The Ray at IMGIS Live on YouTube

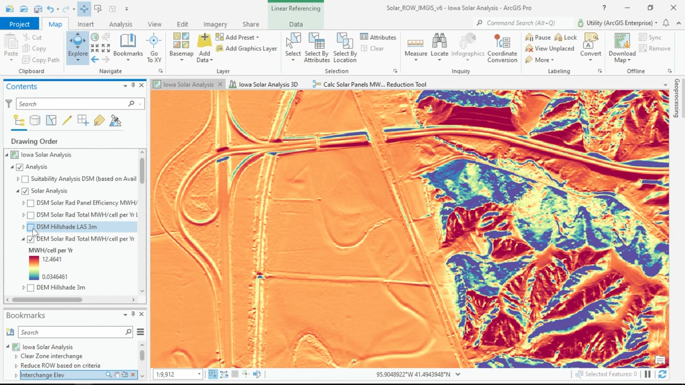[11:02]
And the areas in blue are lower solar radiation values, found mostly on the north-facing slopes. Or we can use the digital surface model, and this one is derived from a LIDAR point cloud, and includes the vegetation and structures on the surface.
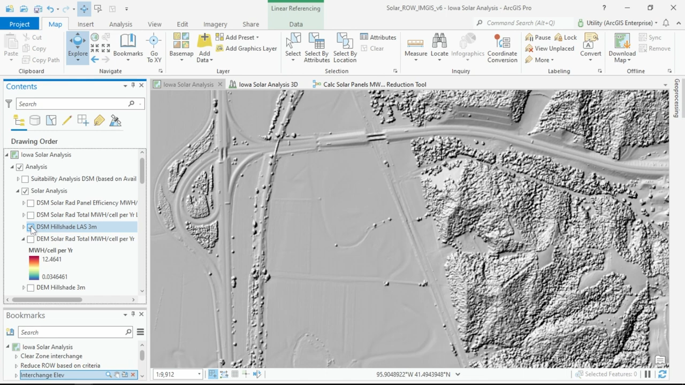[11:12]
And you can see how the vegetation affects the solar radiation, and we can clip it to our right-of-way parcels.